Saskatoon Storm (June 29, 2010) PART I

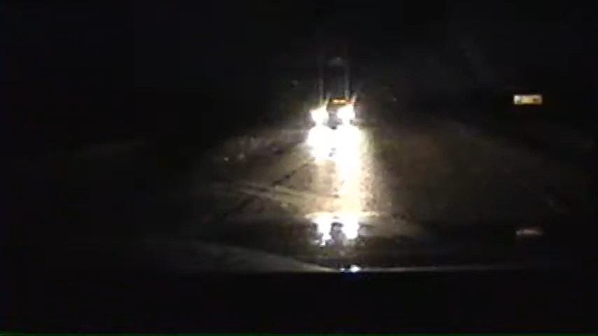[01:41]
Those who are working very hard. As MLAs get a chance to try new things. Big changes within our deputy. Oh, those are big hills. Oh my goodness.